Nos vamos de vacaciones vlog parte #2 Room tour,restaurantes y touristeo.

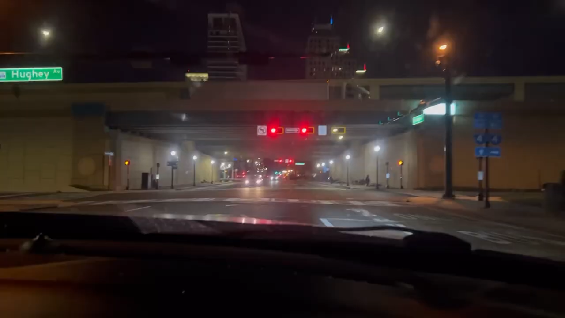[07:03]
Llevamos en camino Al restaurante Miren esto Caballero Esta abre a mí Allá que miren como hay Homeless Ahí Que en todos lados Ahí en Miami Aquí en Orlando también En todas partes Ahí la verdad Ay pero a mí se me da un dolor Que no me gusta ni mirarlo Miren el gloss No entiendo nada El GPS
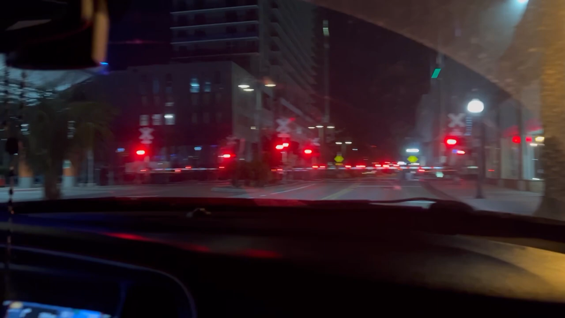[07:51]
De madre Y viene a una velocidad Demasiado rápida Pero muy muy rápida
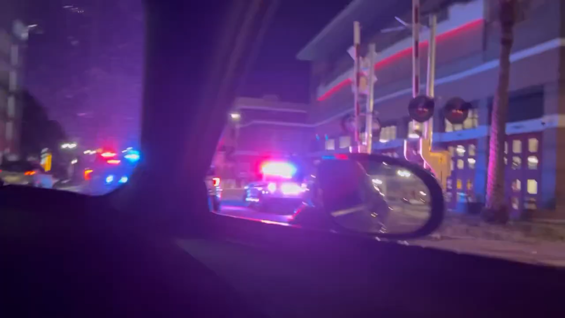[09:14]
Dios mío Ah es que me vieron a alguien Ay Dios Y yo grabando Como que si nada Como que cantidad de patrullas Dijo que me cogieron a alguien